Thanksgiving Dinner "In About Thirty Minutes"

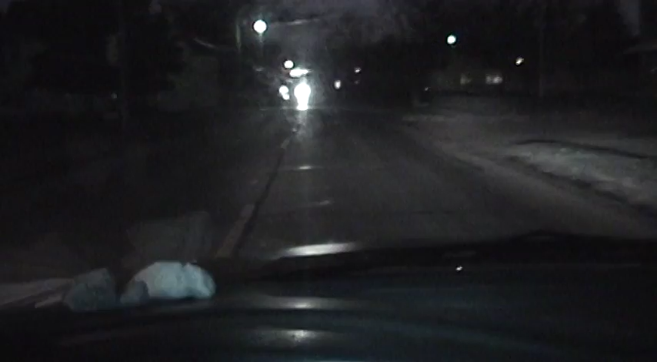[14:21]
They opened another check lane just as I was walking up, so I got everything I needed to have right over here to make more stuffing, get a couple of things we didn't have, stuff like that. There's some moron without his headlights on. Takes all types, I guess. But now I'm on my way back home.